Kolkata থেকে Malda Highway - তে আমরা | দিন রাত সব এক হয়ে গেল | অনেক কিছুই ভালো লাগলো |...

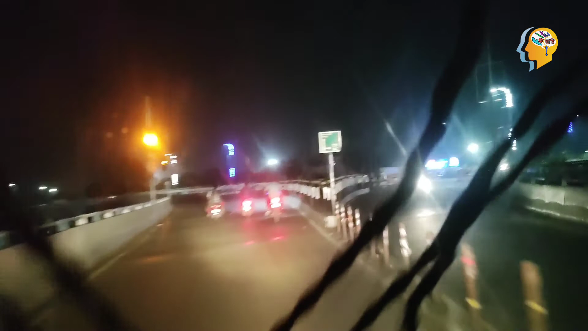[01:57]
লাগবে এই ব্রিজটা দেখতে এই ব্রিজটা দেখতে খুব আমাকে খুব ভালো লেগেছে তোমরাও দেখো তোমরাকে অনেকটাই ভালো লাগবে
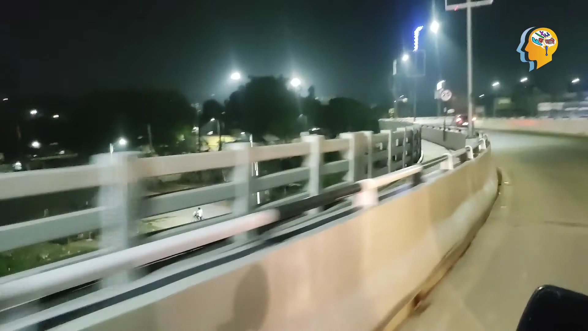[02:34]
মানে এটা পুরো একবারে টার্নিংয়ের মতো হয়ে আছে দেখো এটা একবারে বর্ধমান মেন